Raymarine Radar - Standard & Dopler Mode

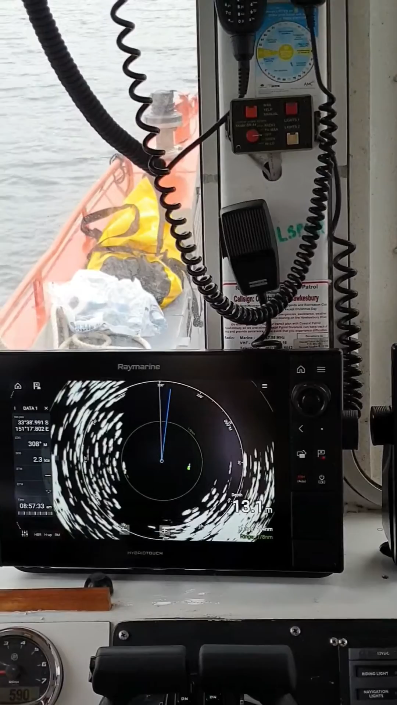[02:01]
Green. Got one coming up on us. Yeah, so another red object there without any of us even looking backwards. There's probably a boat coming up the channel.
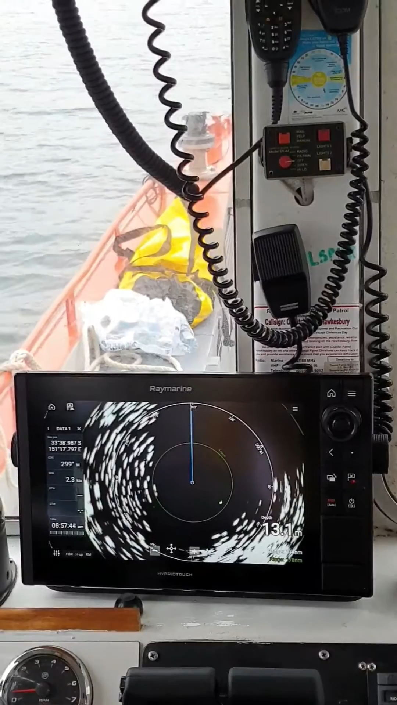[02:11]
Yeah, coming up behind us. So straight away you can see you start to think colours and you think red. You think, okay, what is it? Let's have a look.
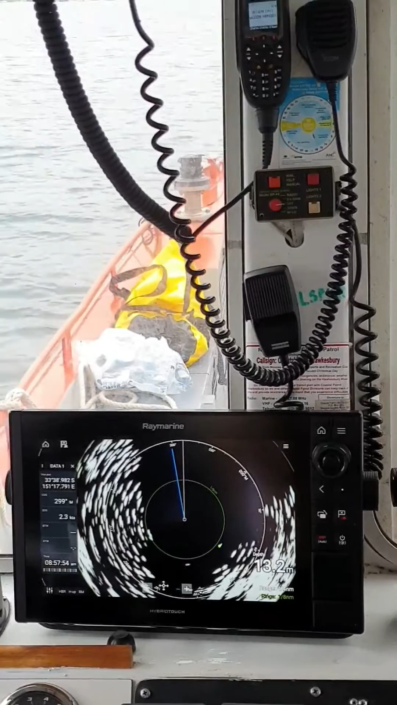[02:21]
That's your Doppler. Your Doppler mode. That's good.
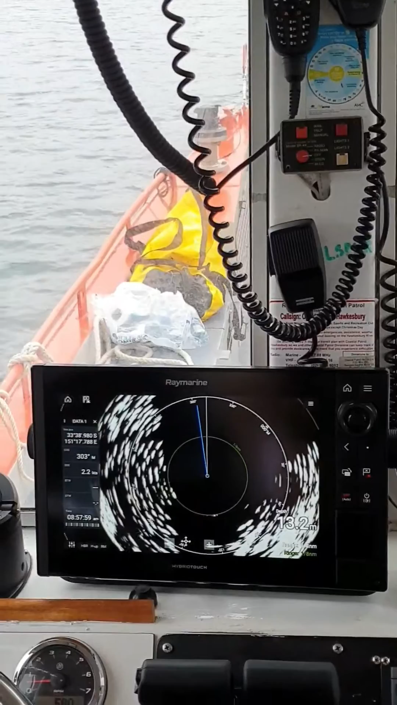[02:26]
That's going to be really, really, really good. And a really good example of how well it works. You know, we've got two objects there.
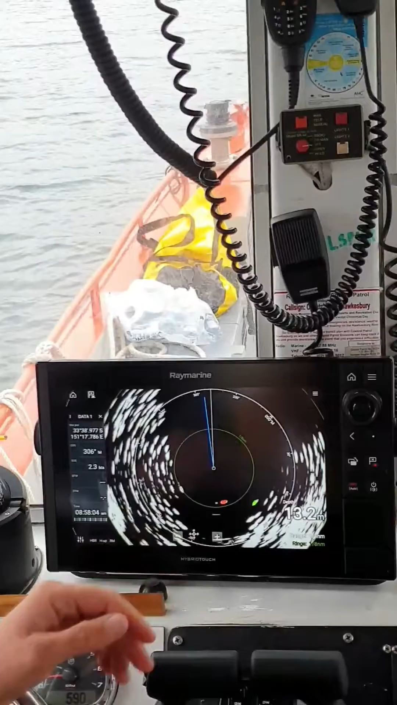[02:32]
One's green, one's red. Turn around, have a look.